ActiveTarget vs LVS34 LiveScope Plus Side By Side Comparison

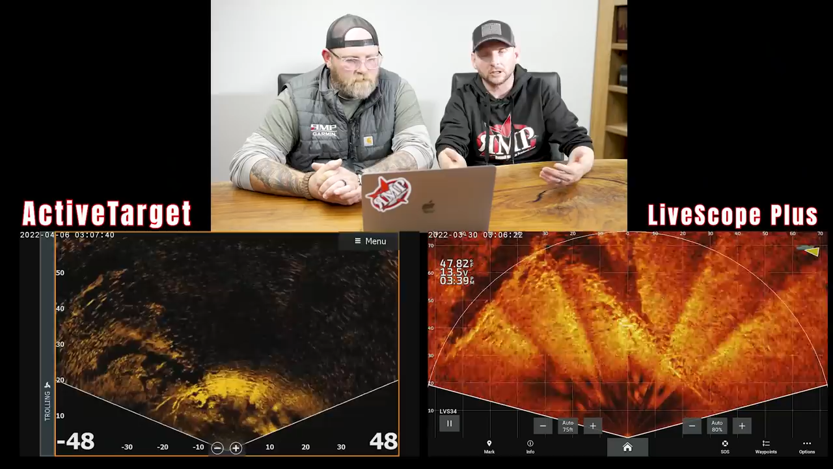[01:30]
We know the ActiveTarget is not going to be as good in the shallow water application and its scout mode versus perspective mode. We've seen this before. We've kind of gone over the science behind it and the engineering behind it with the different angles and stuff. So this is what we've seen before. We knew going into this, Garmin was absolutely going to knock this out of the park on perspective mode versus our scout mode. This is nothing new that we haven't seen before. So yeah, it looks excellent. I mean, what we talked about, the engineering of it, the steep angle, that's why the ActiveTarget looks pretty solid at 20 feet out. It's just because it's aimed there. Correct.
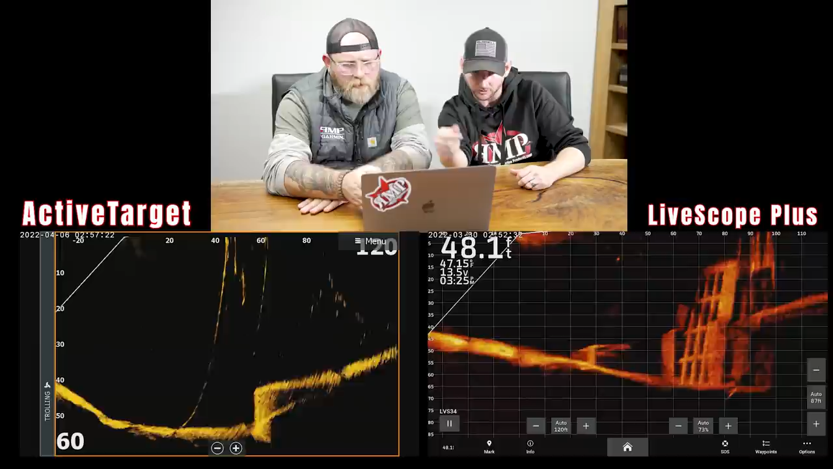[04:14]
On screen: depth 48.1 ft
Man, this one's a little bit tougher, I kind of feel like. Yeah. We're still seeing the tree on the buoy lines, seeing the buoy lines literally almost continuously all the way down. I'm wondering if the buoy lines, they do look fantastic. And you actually, in that you kind of lose it. Yeah, you lose it towards the bottom. Maybe seeing the range here, because if you're looking at the screen, we're slightly closer on the ActiveTarget. And I'm seeing a little bit, but that hotter, higher gain. Yeah. You're getting clearer picture on that. And when you see on the ActiveTarget here, it's got great clarity with these shadows.
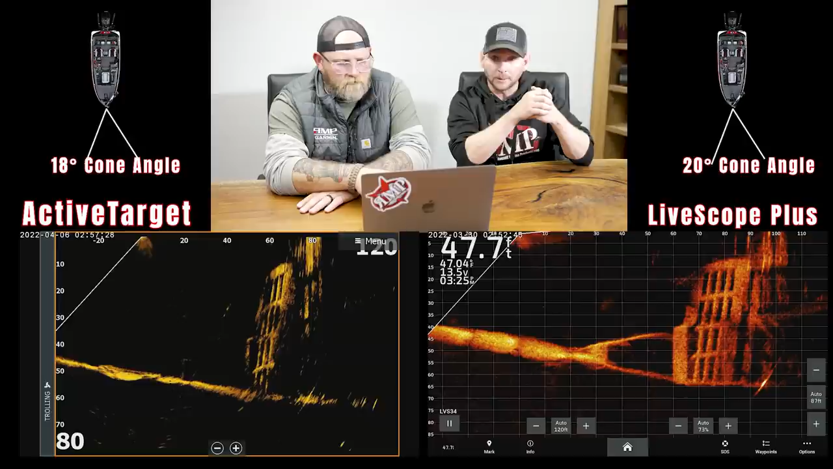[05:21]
On screen: depth 47.7 ft
because of that. So yeah. we don't have a way of dialing that or making those even. That's just the way the products were engineered and designed. Yeah. Man, I'm still going to say there's a slight edge to the LVS34. Mm-hmm. I do feel it's a little hotter, a little more crisp, a little bit brighter,